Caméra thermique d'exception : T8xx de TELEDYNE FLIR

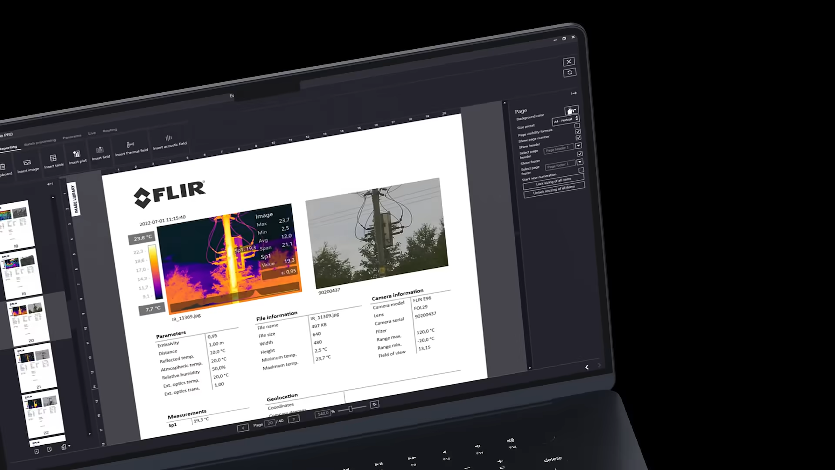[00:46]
FLIR thermal studio reporting software the T800 series of camera meets the challenge of complex thermal inspections all while simplifying and shortening the analysis and reporting process too.